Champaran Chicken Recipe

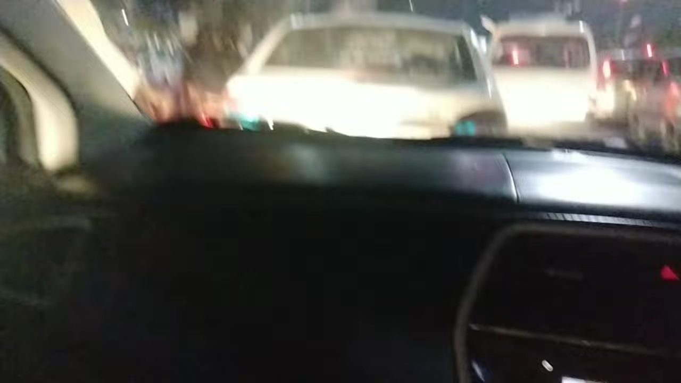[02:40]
विजयनगर जहाँ में बहुत ज़्यादा जाम लगा, कानपुर में बहुत जाम लगता है।
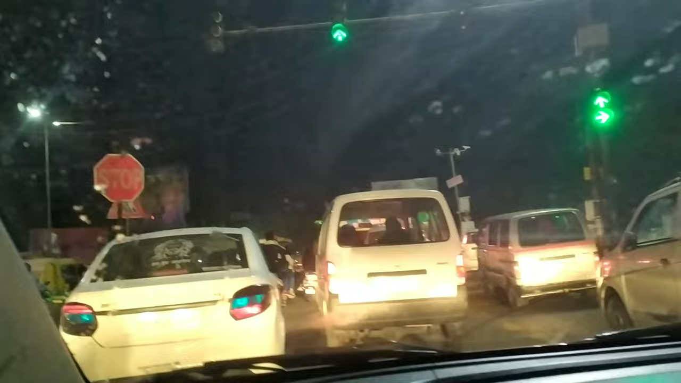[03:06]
कोई बात नहीं, जाम खुल गया गाइस, ये देखिए अब चलते हैं, ग्रीन लाइट चल रही है।